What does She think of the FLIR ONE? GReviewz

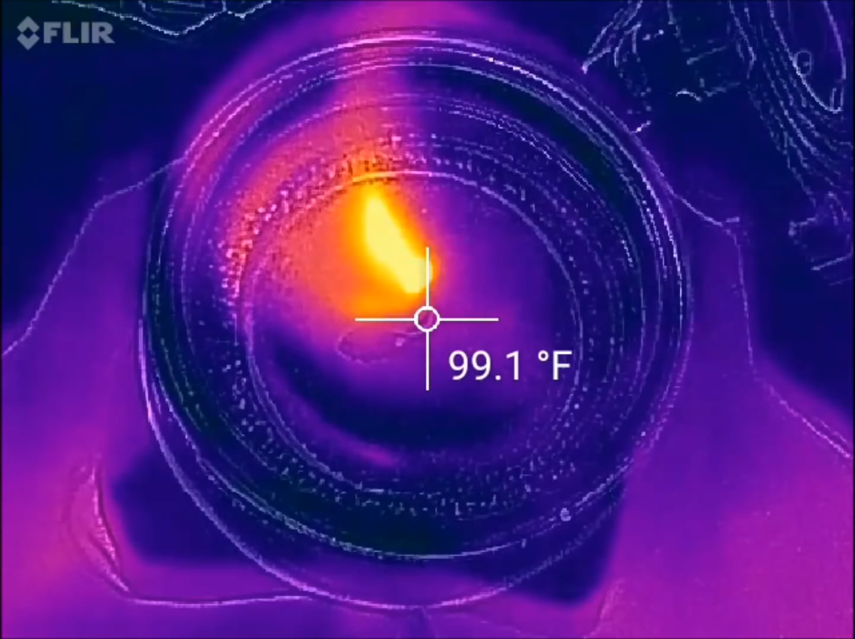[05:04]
On screen: spot 99.1°F
to see the temperature of that
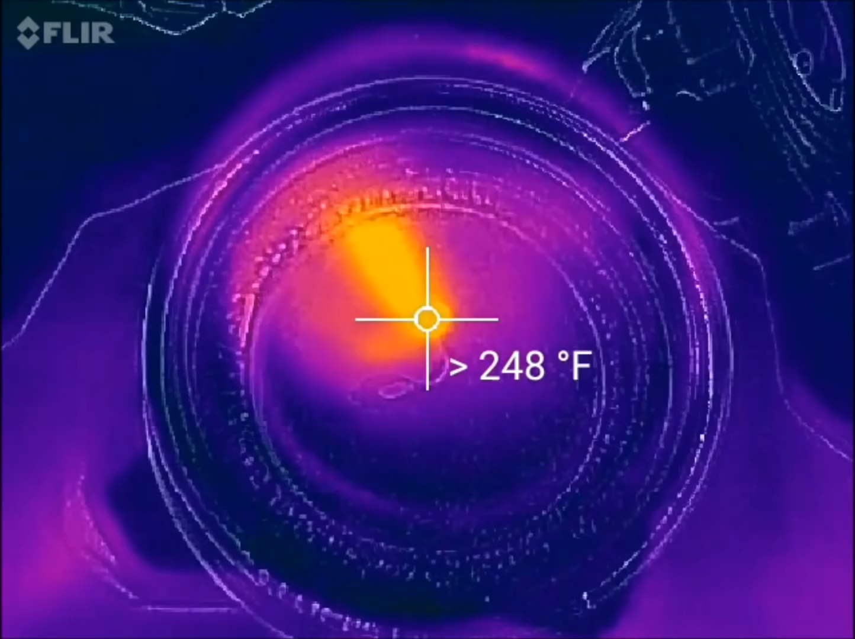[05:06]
so as you can see right at that uh
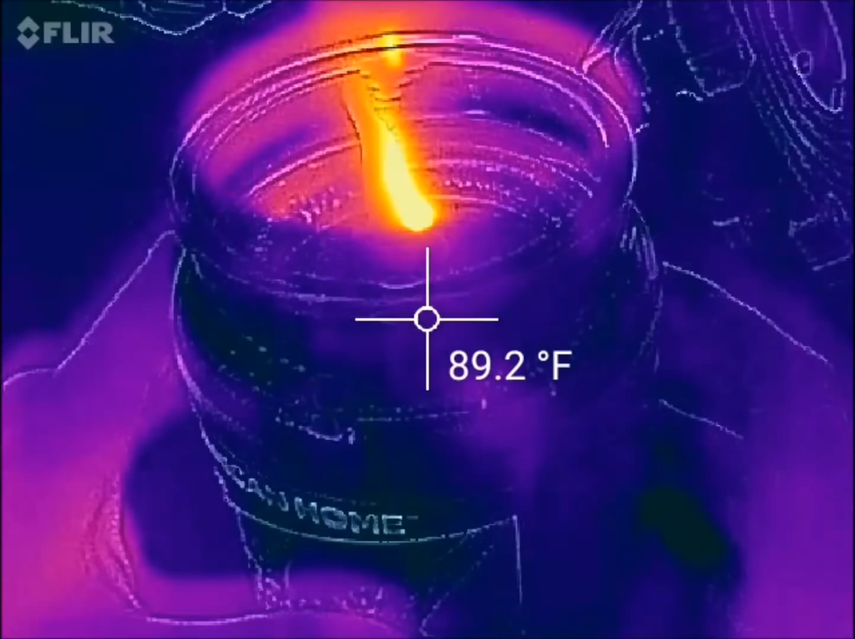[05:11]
On screen: spot 89.2°F
right at the flame
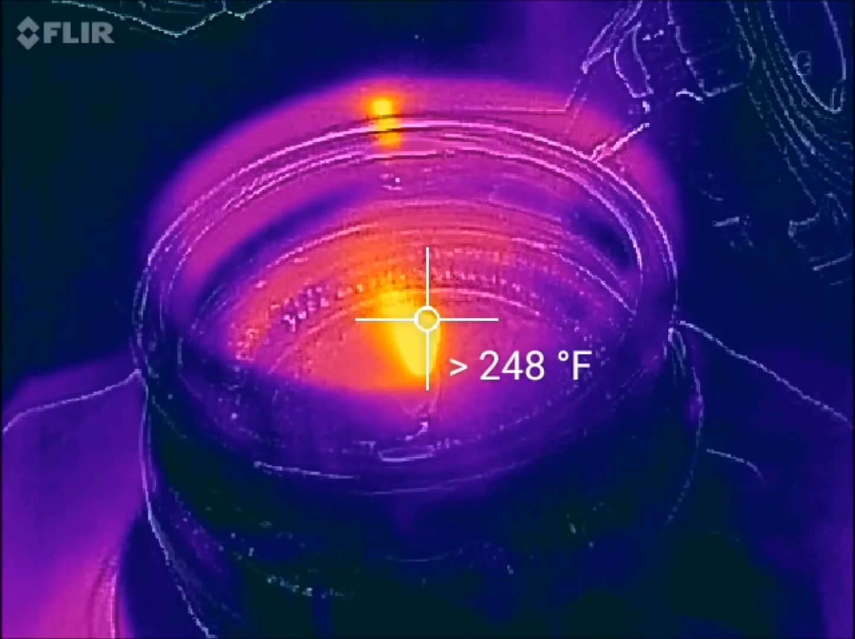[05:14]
your it says just you know
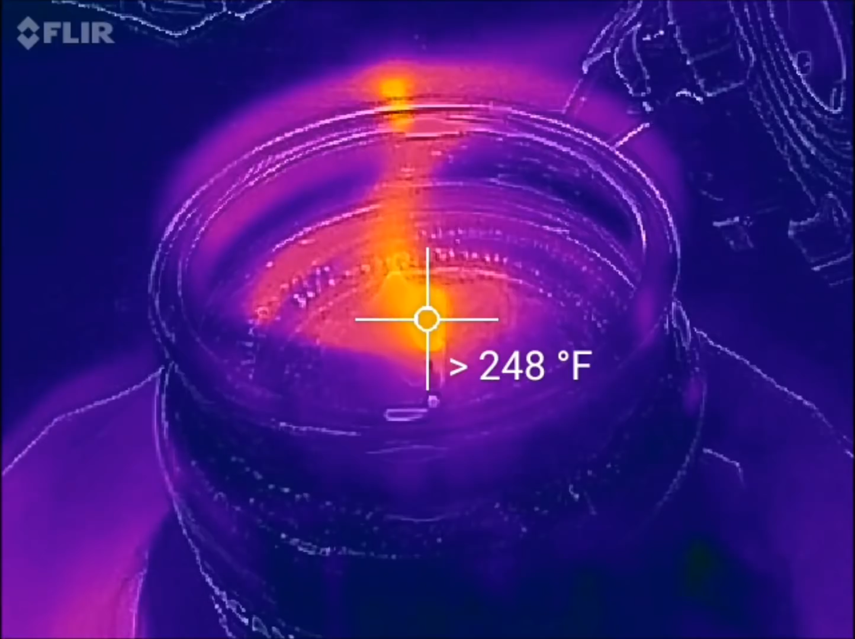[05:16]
it says over 248 degrees because this thing only goes up to 248 degrees
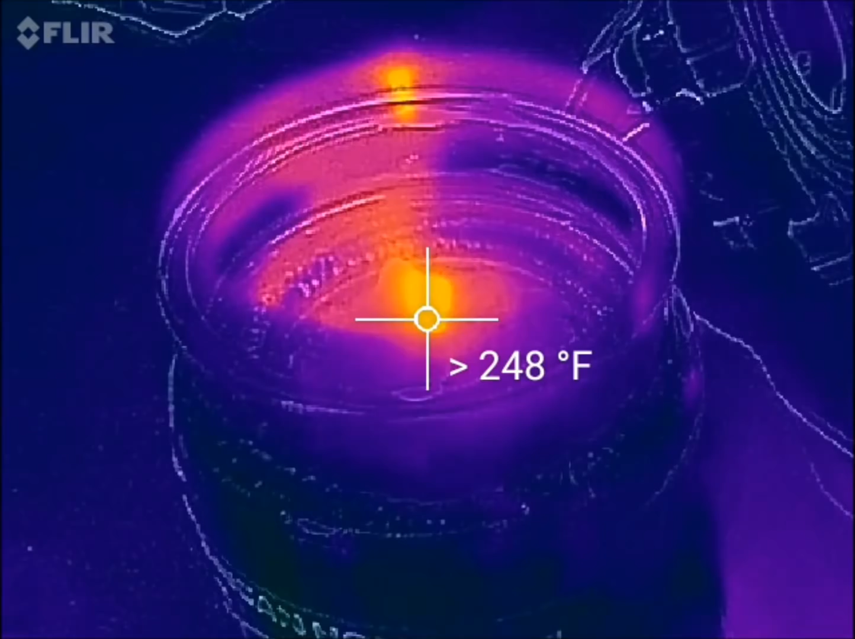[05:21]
uh so again uh that is what that'll do so
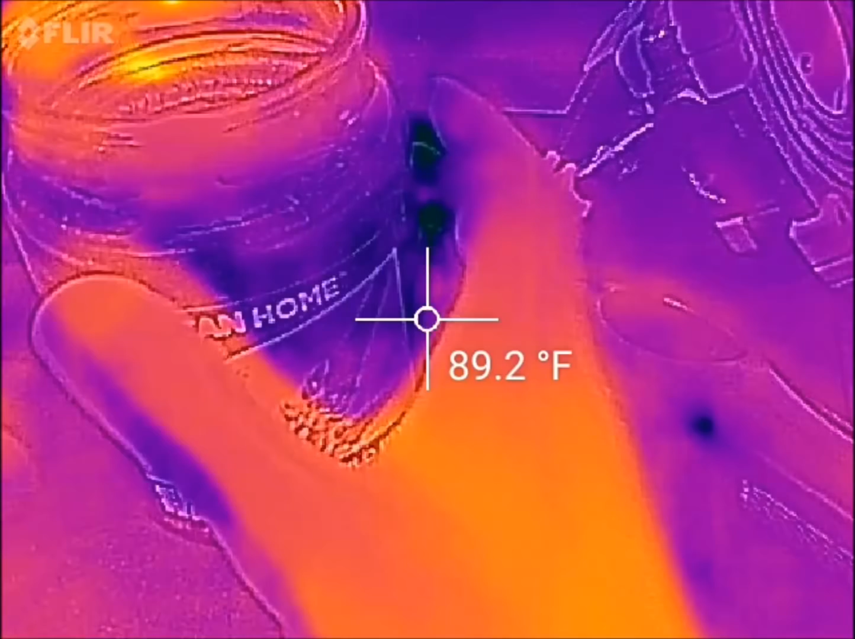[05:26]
On screen: spot 89.2°F
again there's a lot of applications for it I just think it was a pretty cool little investment I'm gonna put the cap on
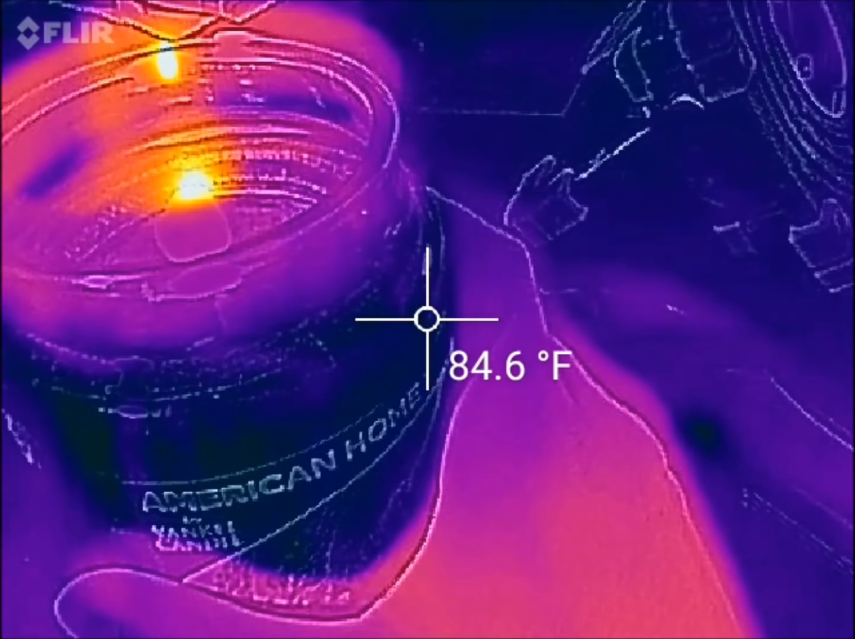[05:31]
On screen: spot 84.6°F
the candle here and that should go out in a second yep
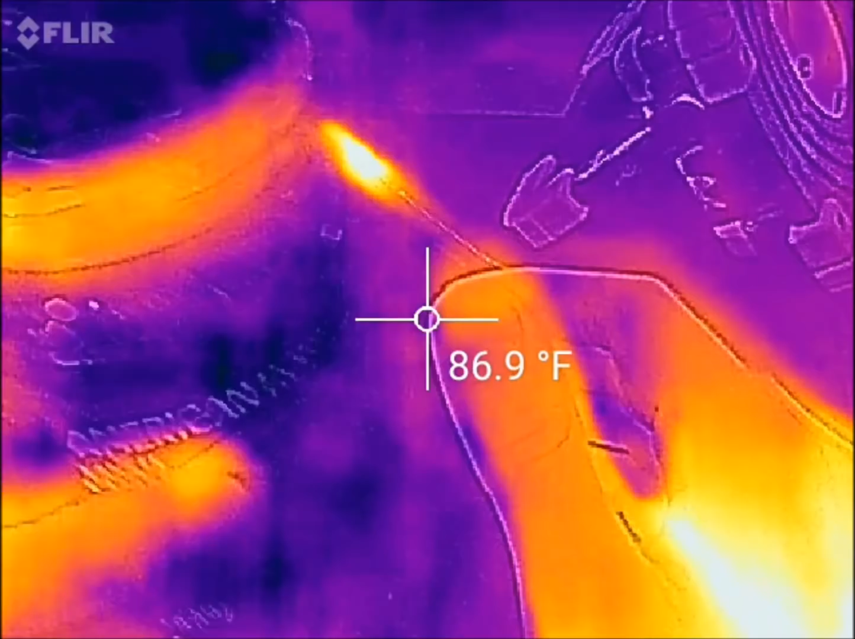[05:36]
On screen: spot 86.9°F
put it over there uh this thing still uh you can see even where
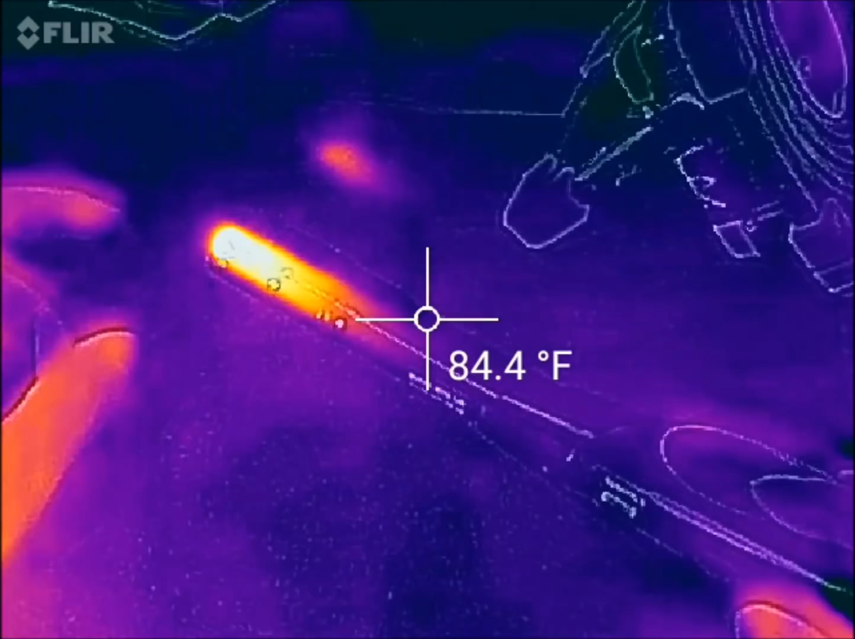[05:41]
On screen: spot 84.4°F
where this the tip of the lighter was just resting on my mouse pad see
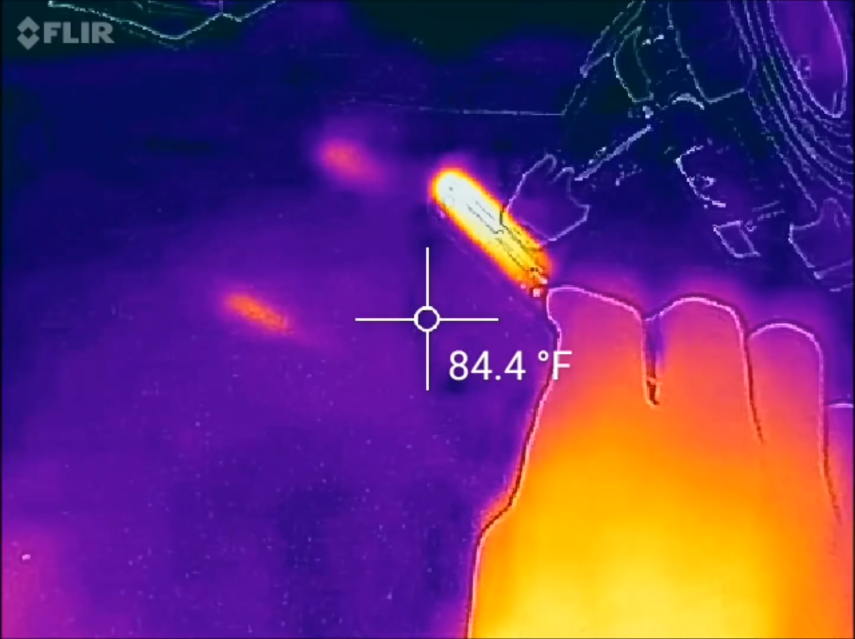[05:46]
On screen: spot 84.4°F
a little uh a little warm spot right there warm spot over here from that even
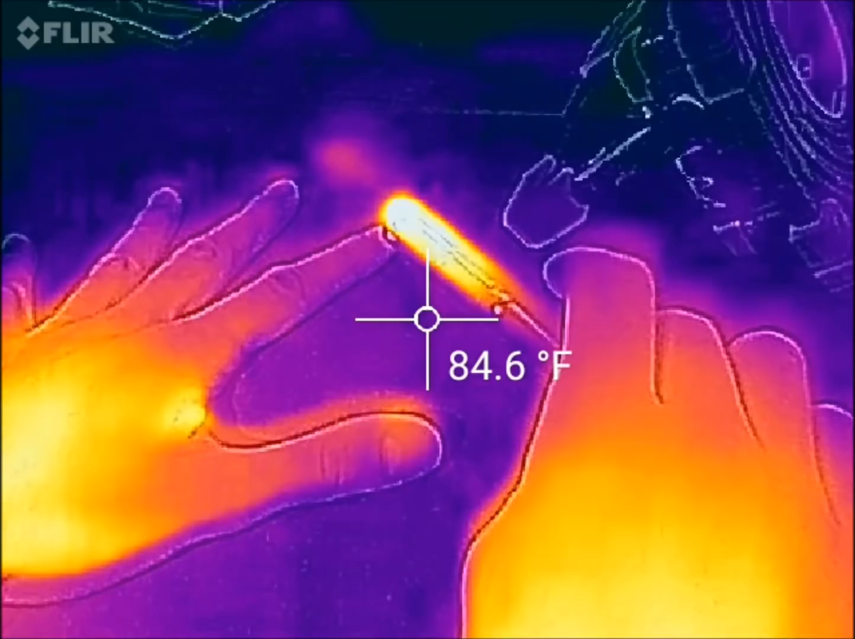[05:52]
On screen: spot 84.6°F
my hand print right on the mouse mouse pad it's pretty neat I'm just coming back over to my light